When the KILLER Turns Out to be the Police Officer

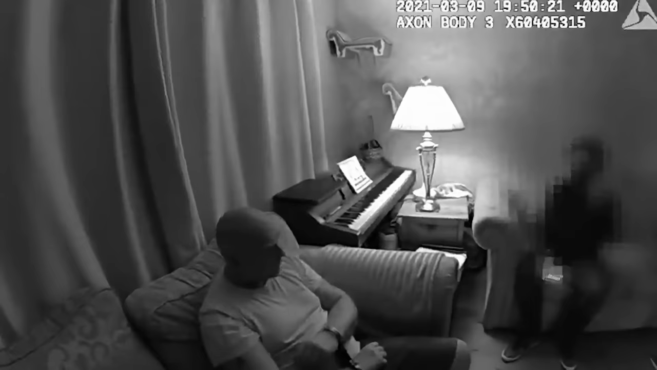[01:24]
three police officers arrived at Cousins' home in Deal and handcuffed him before carrying out an interview. During the interview, the law enforcement officers were aware that Wayne Cousins was to be taken into custody, irrespective of the interview's outcome. Nevertheless, they opted for a strategic approach by withholding this information from him. This approach was implemented to prevent any potential withholding of information and to avoid causing undue alarm or distress to Mr. Cousins.
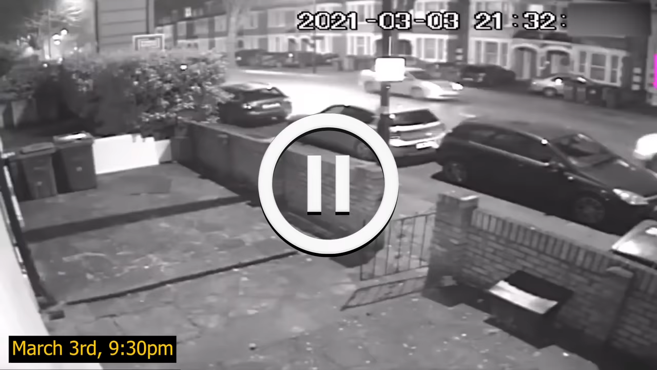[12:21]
9.30pm, Wayne was seen driving around in the prosecution's words, hunting for a lone young female to kidnap and rape.
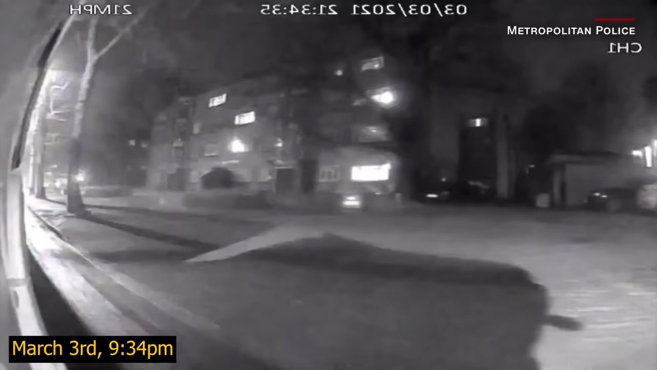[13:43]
Cousins pulls up on Poinders Road in Clapham, South London and stops Everard.
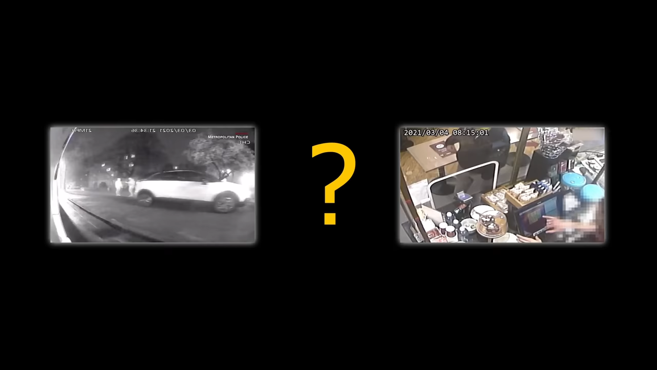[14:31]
2.30am when Cousins pulled into a Dover service station and bought drinks.